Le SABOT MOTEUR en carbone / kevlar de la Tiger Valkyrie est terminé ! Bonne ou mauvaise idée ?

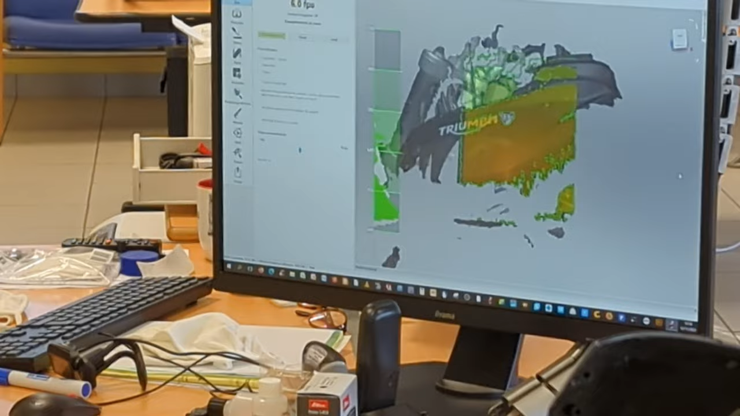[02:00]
un scan 3d de la partie avant de la moto avec un enseignant dans un lycée technique spécialisé en
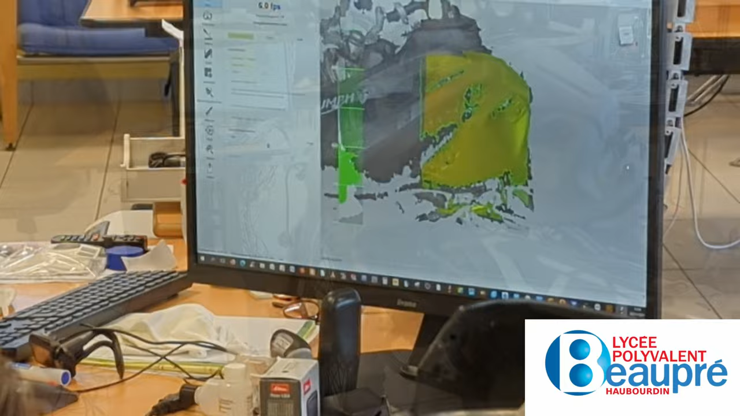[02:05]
plasturgie sur lequel il faisait du scan 3d avec un scanner à 18000 euros j'avais sorti la vidéo donc il ya plus d'un
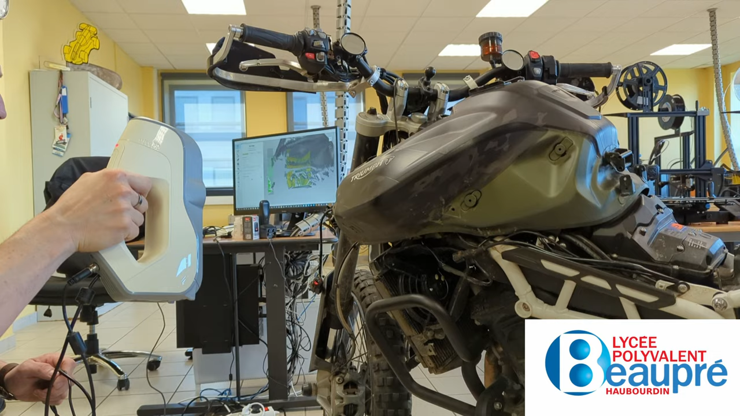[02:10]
an donc je vous la mets en descriptif ou avec le petit juste ici ça vous intéresse et comme il fallait pour ce projet là travailler de la modélisation 3d en mode tollerie sur lequel j'étais pas forcément à l'aise à l'époque en termes de sujet et bien j'avais commencé à travailler la modélisation avec teddy la personne qui m'a beaucoup aidé aussi
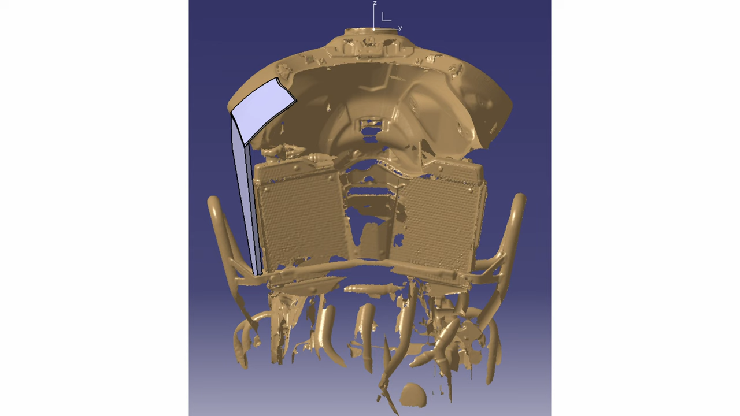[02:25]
pour faire la courbure de mon carénage où l'appareil c'était très complexe et j'avais pas les compétences techniques